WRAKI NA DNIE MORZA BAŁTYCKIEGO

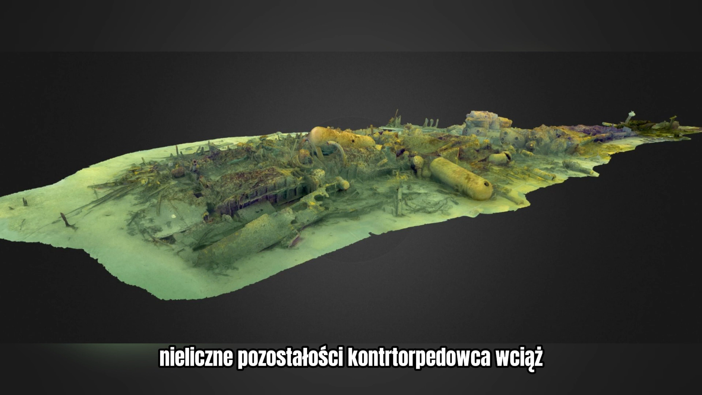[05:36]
znajdują się w pobliżu falochronu portu marynarki wojennej na Helu.